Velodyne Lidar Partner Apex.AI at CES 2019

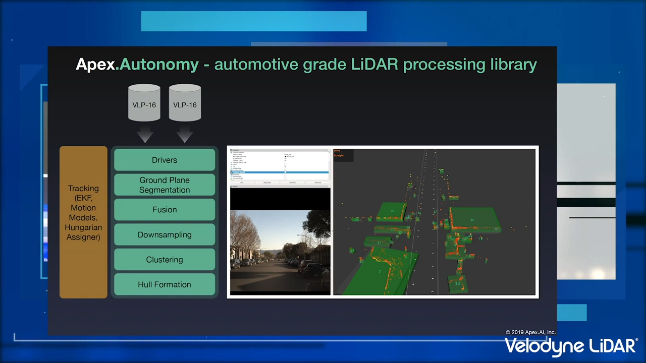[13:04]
Here, around square building, that actually works fine. Here you see some tree formation. Here you see a car driving by. Well, for trees and for bushes, it's actually hard to find the right hull. You can see that there.